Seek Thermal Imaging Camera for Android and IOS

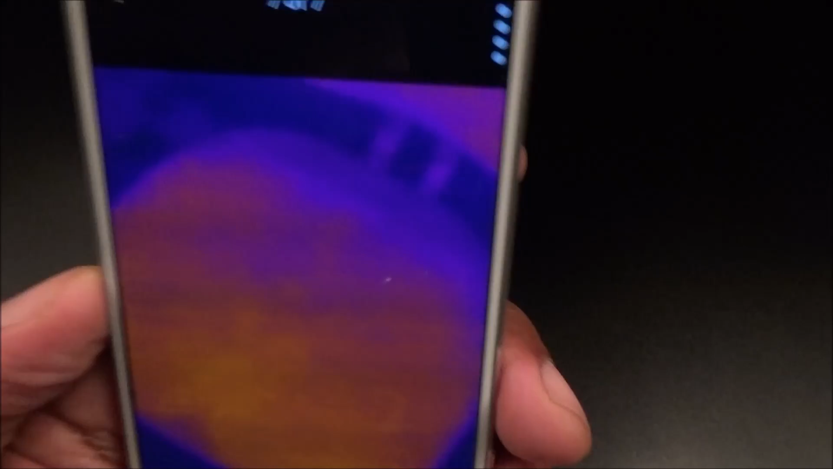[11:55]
got a lot of a lot of fun fun uses for this camera you can see i was i was locating the cat easily with this very easily